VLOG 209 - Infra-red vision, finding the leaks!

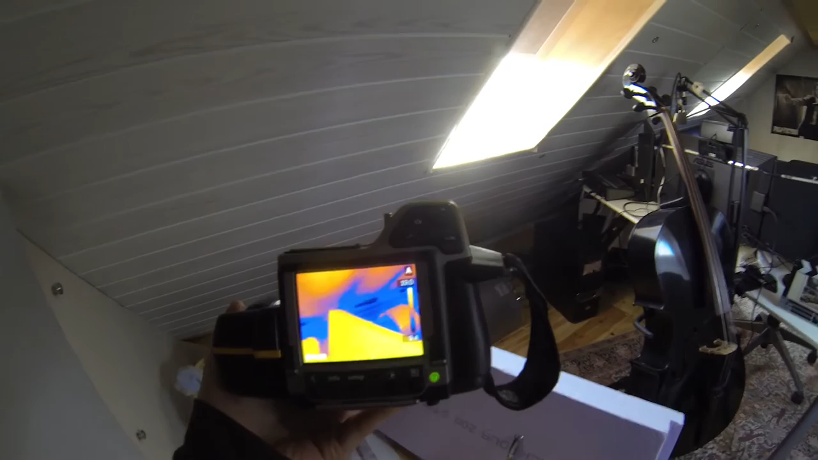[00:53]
have a huge leak here somewhere underneath it despite the fact that we we've isolated all that we still have leaks.
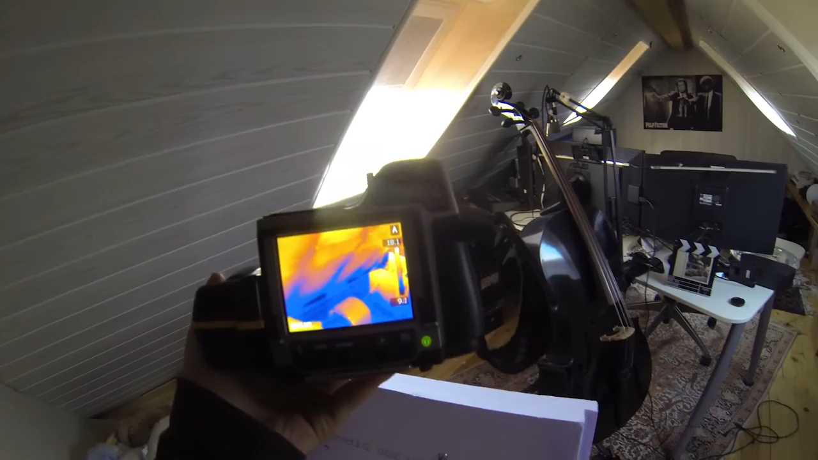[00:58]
Here too the room temperature is about
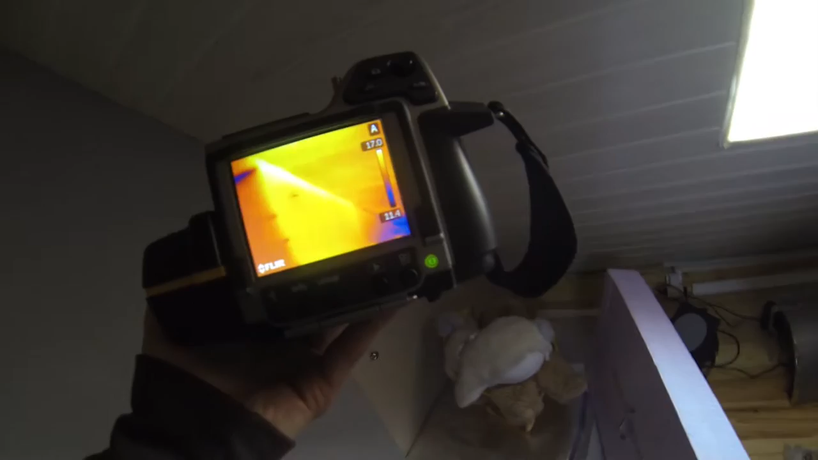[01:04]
17 or 18 degrees about now.
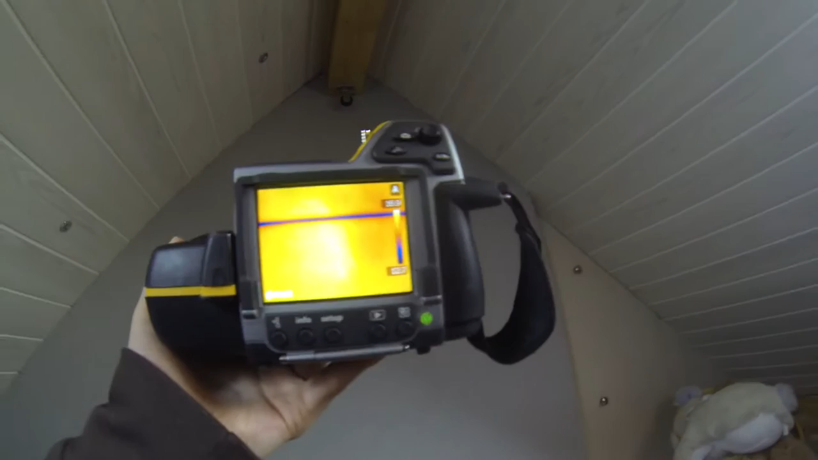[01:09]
We have here behind the poly plates that we put to isolate there is a
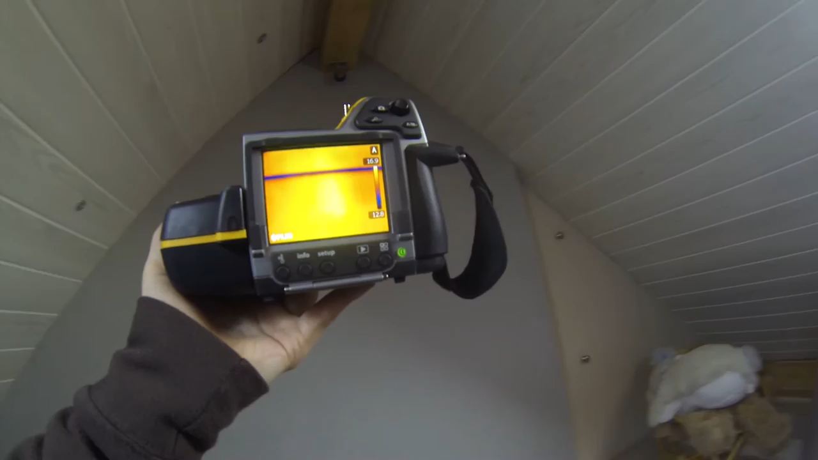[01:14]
gap and all around it obviously because behind this there is nothing but bricks.
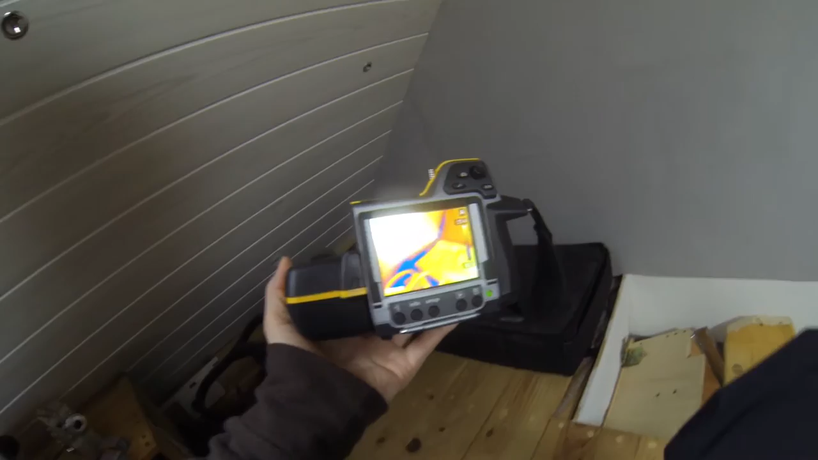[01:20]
10 degrees the floor is about 10 degrees my feet is 21
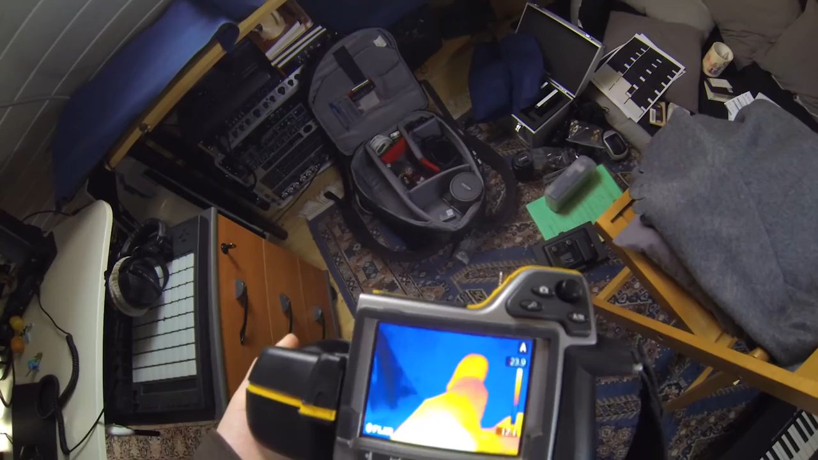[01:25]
my hands if you're wondering my hand is
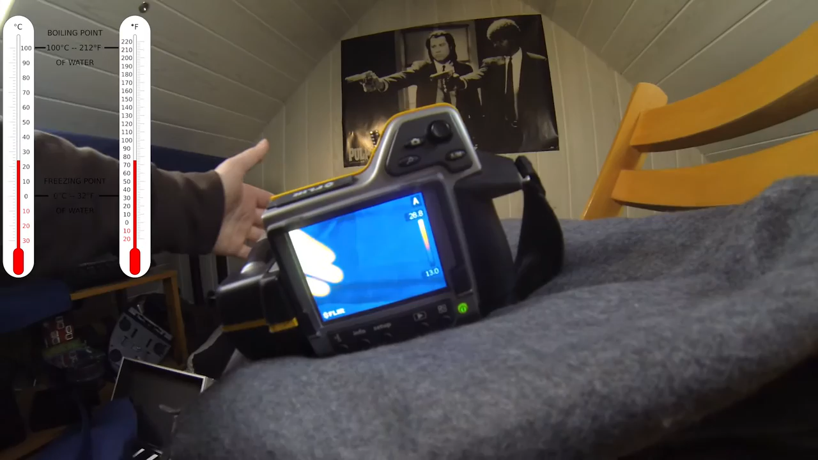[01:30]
33 degrees Celsius obviously we're talking Celsius here
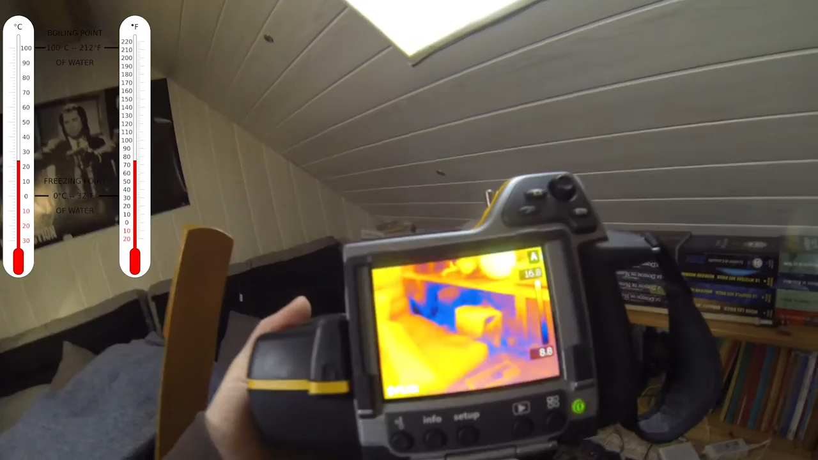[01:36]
we have also leaks behind there behind this wall which is the last wall so now
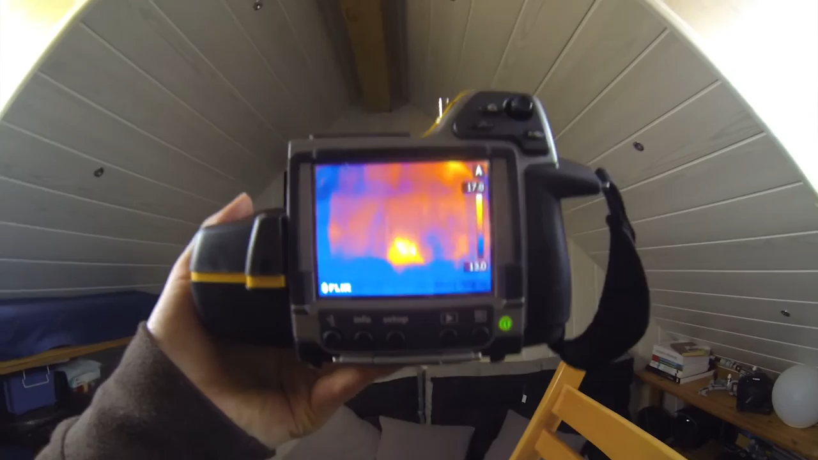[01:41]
what you can see also is reflection you
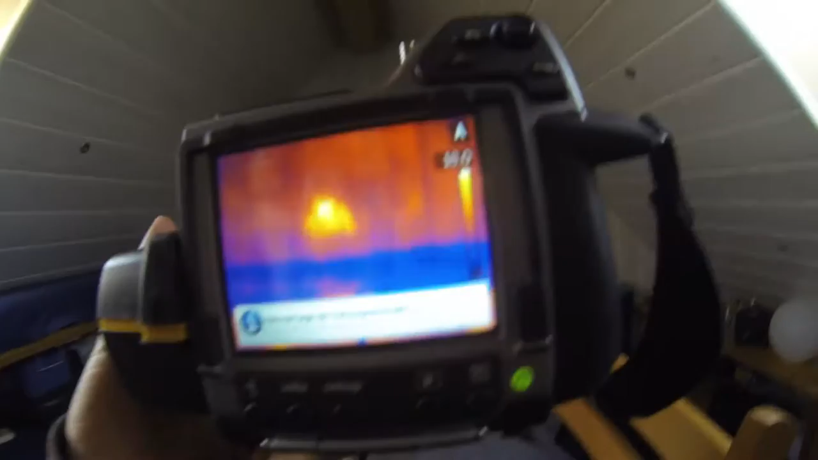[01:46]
can I can see myself in there if I move up it's
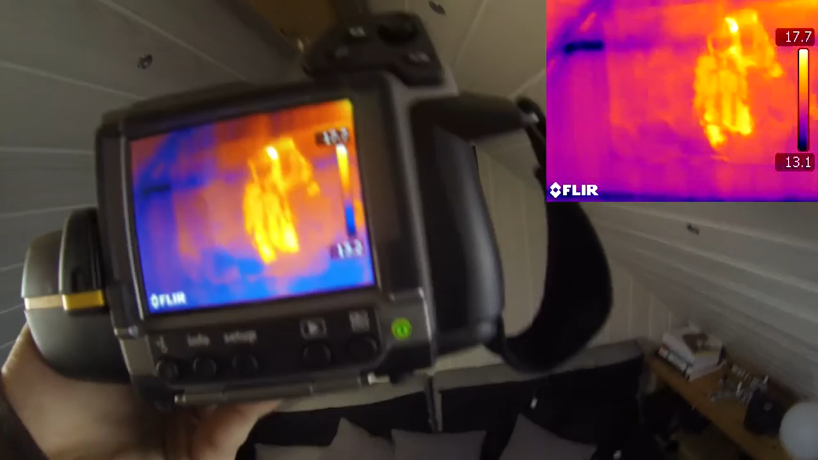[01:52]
kind of blurry but my heat infrared is reflecting
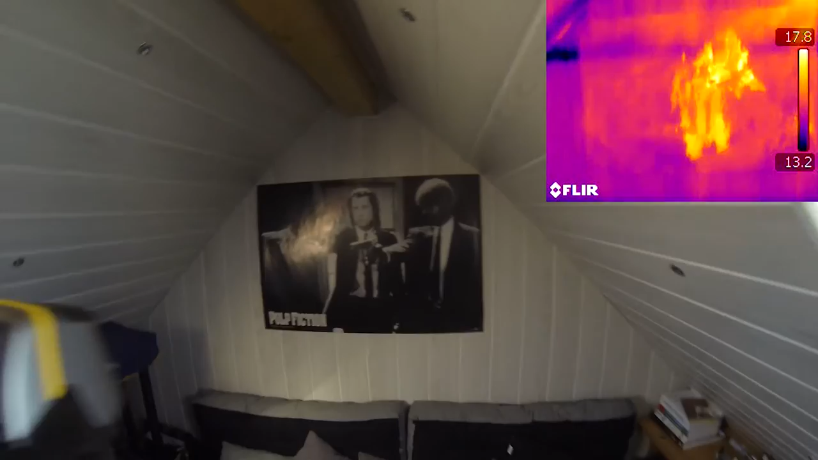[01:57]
on this poster it's a cool thing you can also see
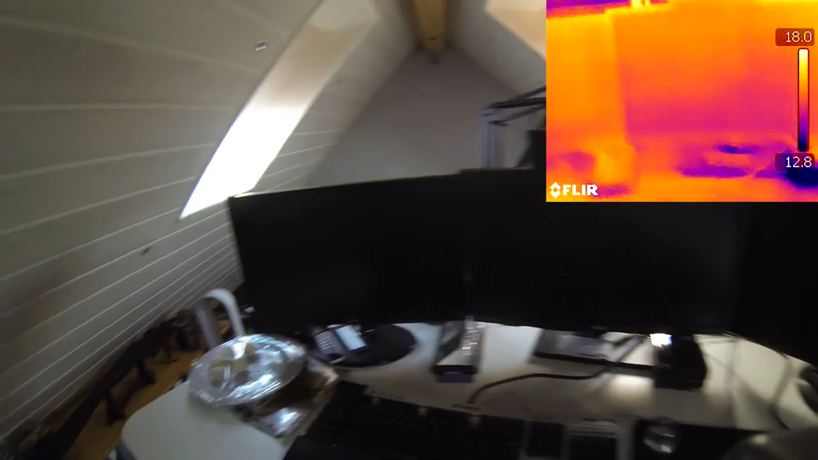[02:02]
a bit of reflection on the screen I believe yeah yeah you can see reflection on the screen
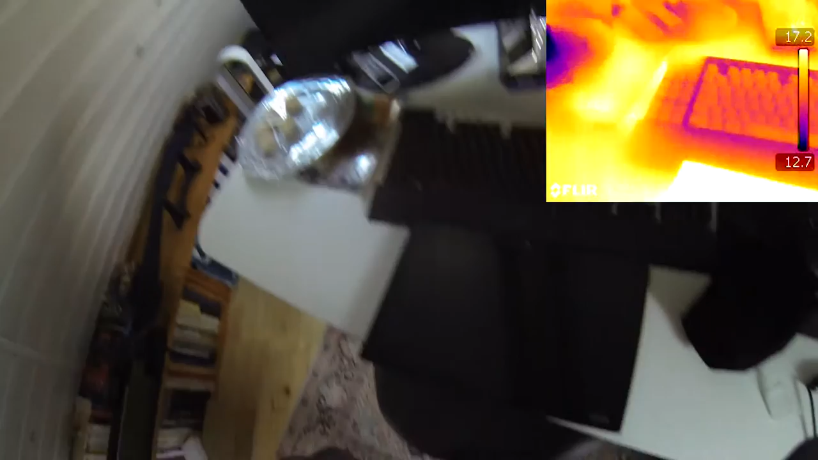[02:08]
and any reflecting surface actually would reflect the infrared
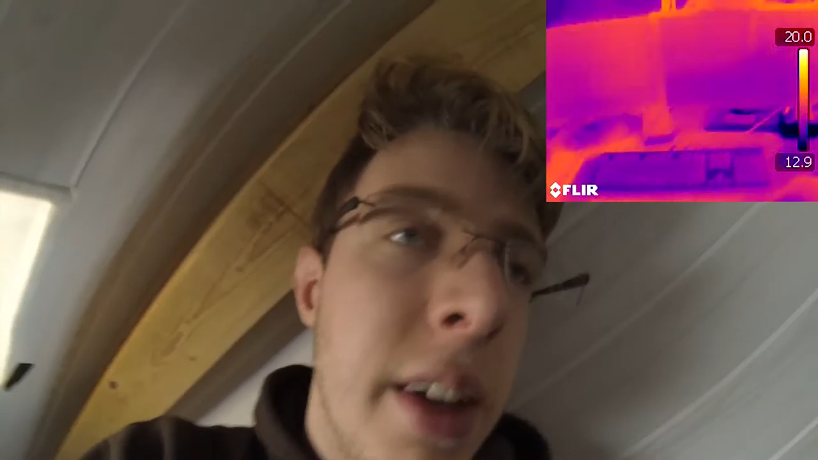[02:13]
so you would see yourself in it and stuff like that. Last cool experiment that maybe all of you know is